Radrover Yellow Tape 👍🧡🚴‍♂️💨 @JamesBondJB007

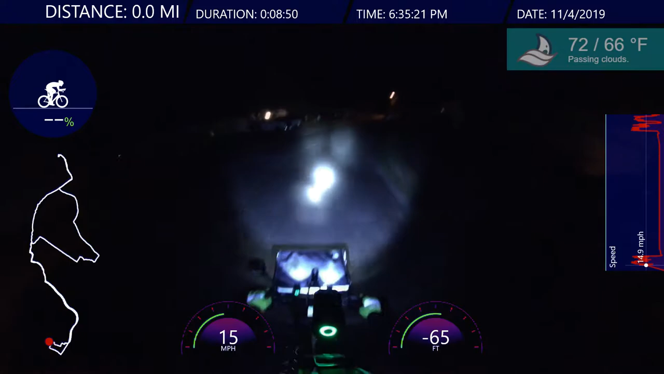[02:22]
be a little bumpy for me. Alright. Alright, I'm feeling good. So it's dark both ways. Dark going to the clubhouse and dark coming back.
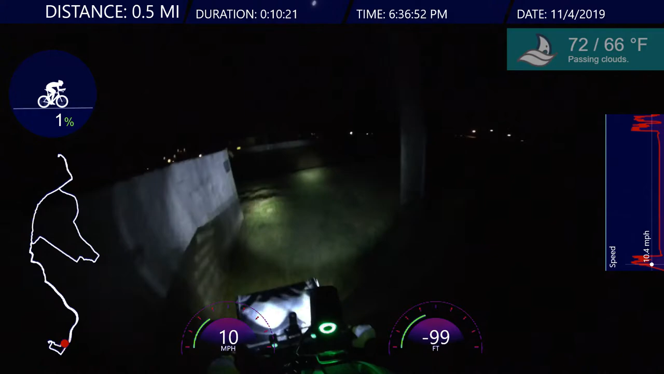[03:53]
Oh, they cut the grass, nice. So I'm standing up a little bit. Or, what happens is that it jostles the helmet. And then it jostles the light. And the light starts coming down. Alright. Oh. Looks like they're doing some construction work here.
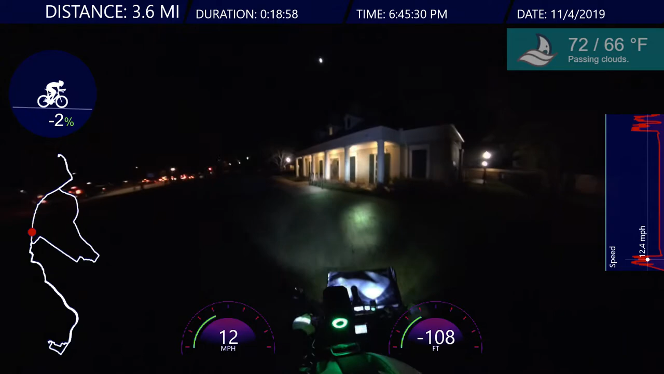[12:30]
My brakes are a little loose, uh, but they're still workable. No, I, a little loose, but, uh, that's alright. Anyways. Phew. Um, I'm glad they're working on the, on the sidewalk here, but, jeez.
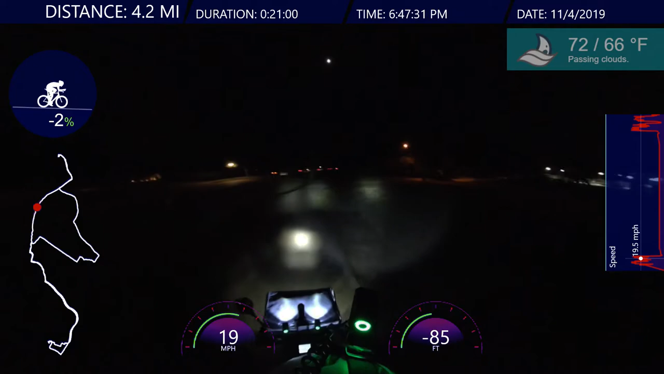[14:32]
If I didn't have all this gear, and don't forget your helmet, of course. But if I didn't have all this gear, I probably would not ride this fast. Uh, because there's no way I could see this far enough. There's no way I could see this far enough. And I live here, and I know, I know, I know the, uh, the area. And I'm, and I'm still kind of, you know, I still, you can, you can get disoriented at night. You know, so, and plus there's possums out here. There might be some people, I don't see any people.